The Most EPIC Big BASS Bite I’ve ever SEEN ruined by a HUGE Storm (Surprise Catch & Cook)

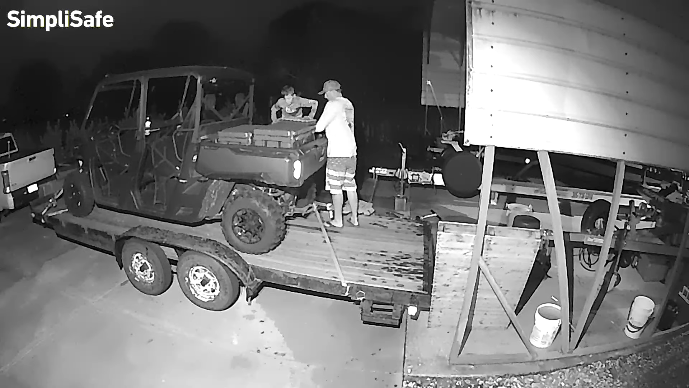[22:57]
And just like when it just filmed us backing up, they make inside cameras,